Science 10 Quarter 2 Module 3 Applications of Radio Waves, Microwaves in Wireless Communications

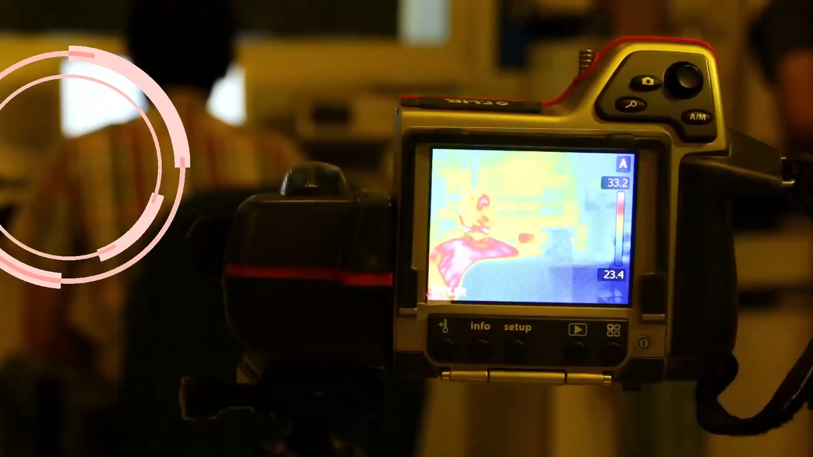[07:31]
The infrared consists of electromagnetic or EM frequency between microwaves and the visible light. C. Infrared radiation is the type of EM wave most often associated with heat. C. All objects emit infrared. C. Our body radiates infrared and the color of infrared radiation
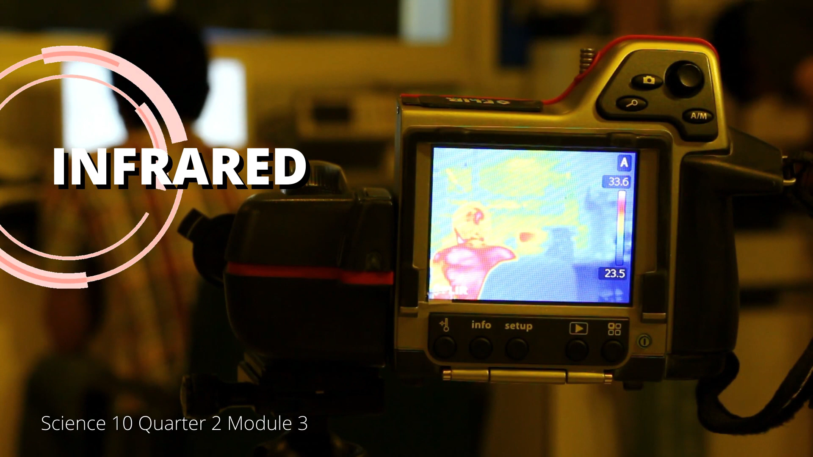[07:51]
depends on the temperature of the body part emitting the wave that is why under infrared camera or night goggles, our image appears colorful.